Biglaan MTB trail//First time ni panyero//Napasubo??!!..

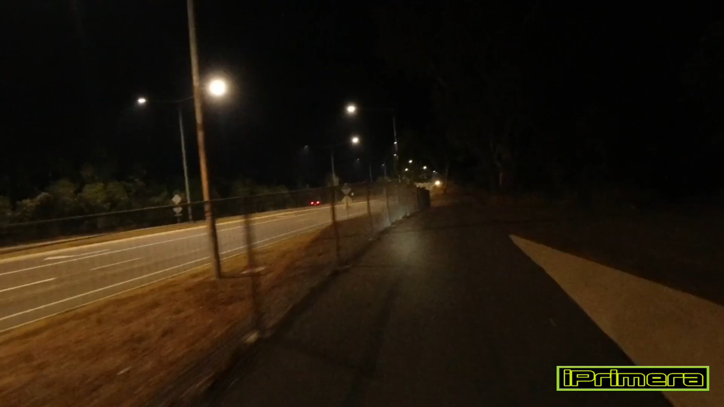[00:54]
Pero may mga mangilang-ilang sasakyan na. Kasi nga itong dumadating.